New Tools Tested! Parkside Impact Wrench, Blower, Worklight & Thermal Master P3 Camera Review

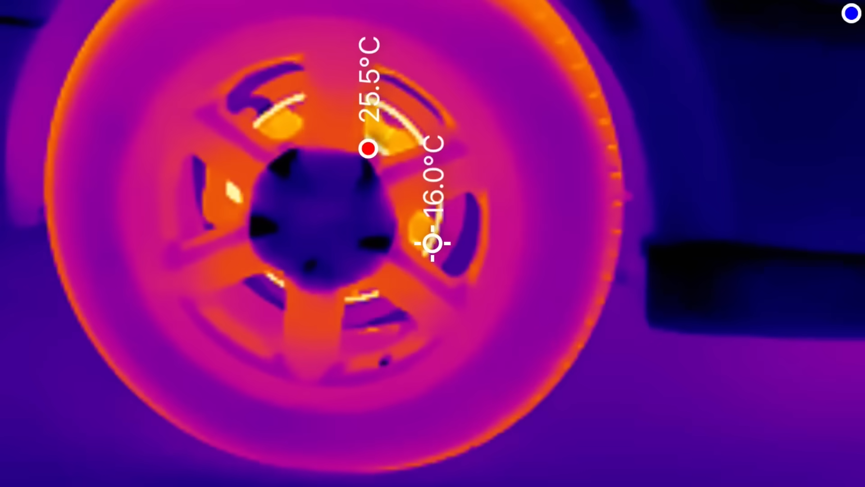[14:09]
And with all that illumination talk, I can finally show you my car through the lens of the thermal camera.
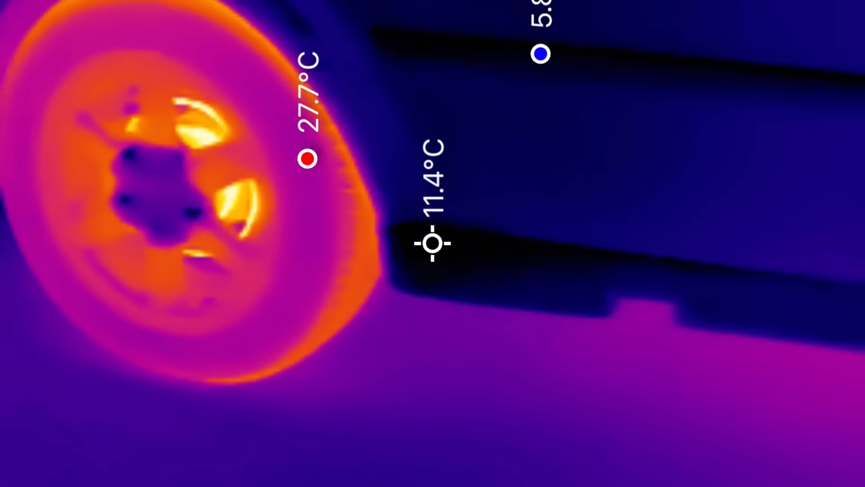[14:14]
On screen: spot 11.4°C
You can see the brake discs glowing hot, the aluminium wheels holding some heat, while the plastic hubcaps,
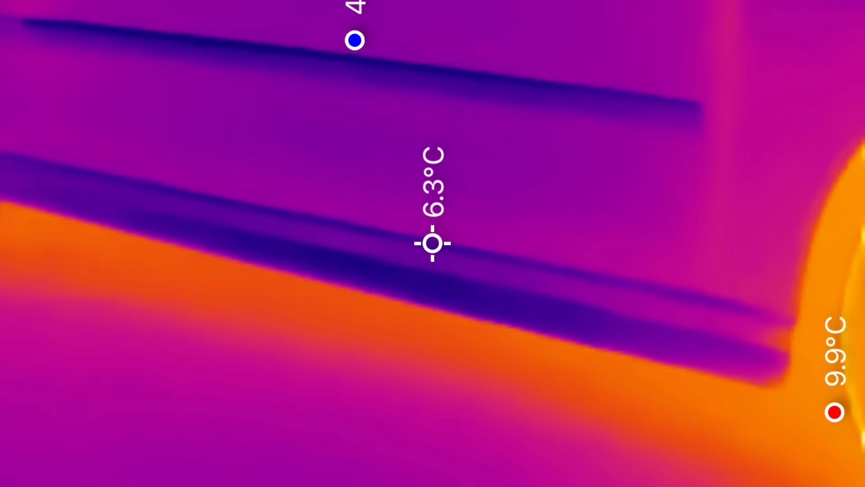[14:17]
On screen: spot 6.3°C
which are mostly out of the way of all that heat, stay noticeably cold.
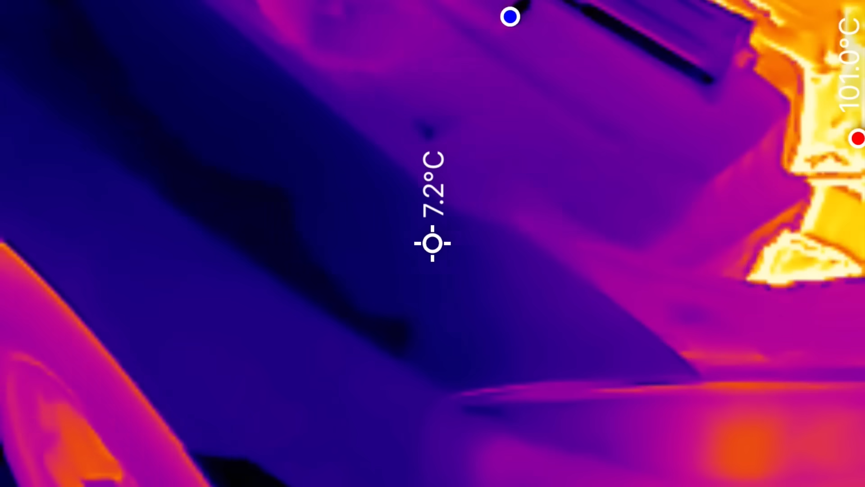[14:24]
On screen: spot 7.2°C
But what really stands out is the engine, because it shows an even spread of heat across both the engine and radiator.
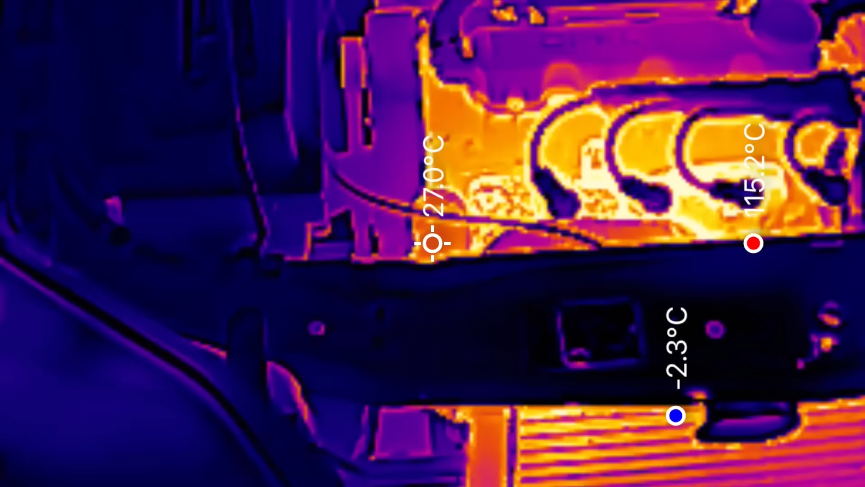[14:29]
In this case, that means everything's running smoothly,
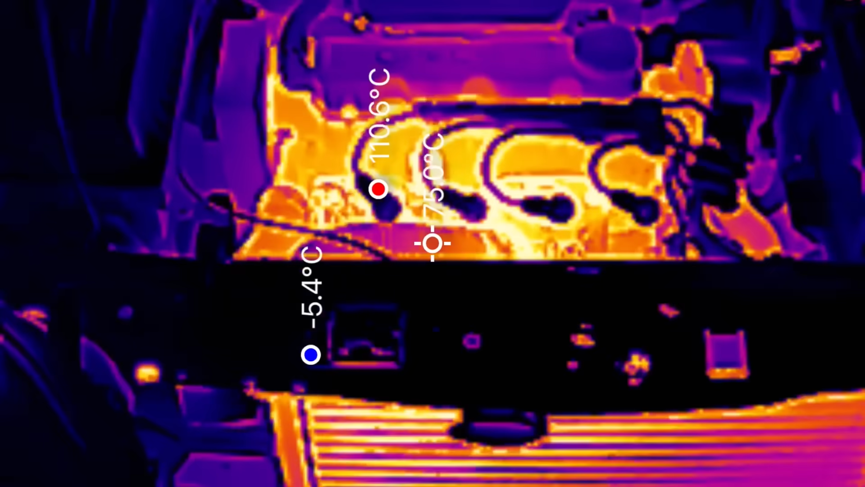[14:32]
On screen: spot 75.0°C, max 110.6°C, min -5.4°C
but if there were a cooling issue, this thermal view should have made it easier to spot.
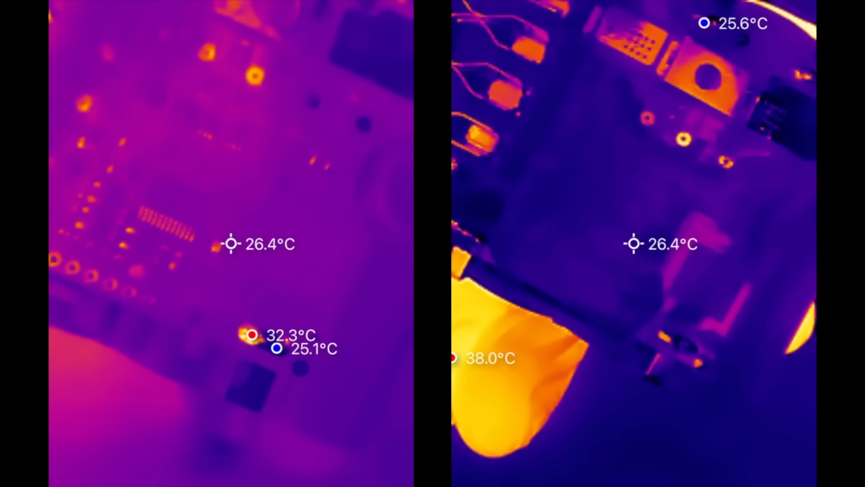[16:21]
On screen: spot 26.4°C
and there's a chance it even assists with heat dissipation, rather than just getting in the way if you ever tried to repair the control board.
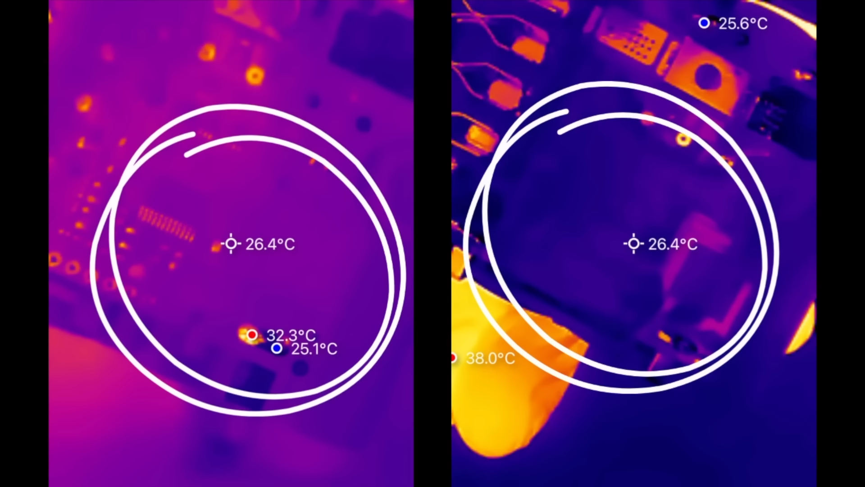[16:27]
On screen: spot 26.4°C
The overall temperature is about the same on both images, but on the Grizzly Tools battery,
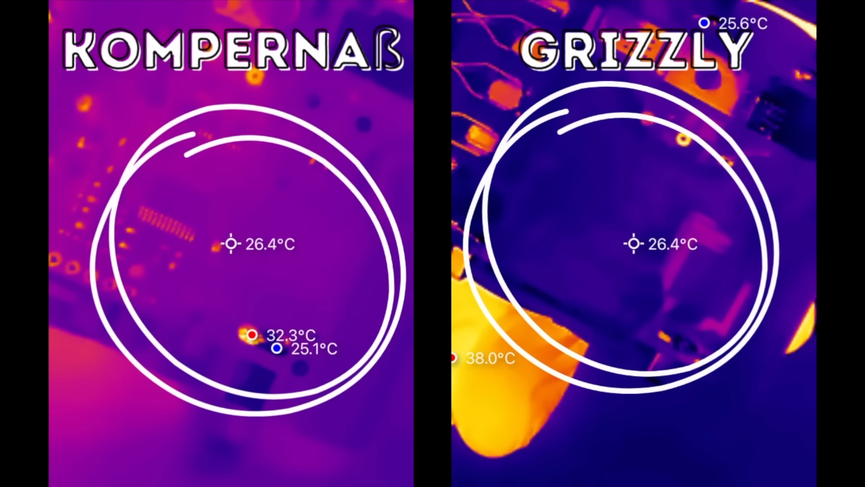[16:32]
On screen: spot 26.4°C
the gel seems to distribute the heat much more evenly than on the other pack.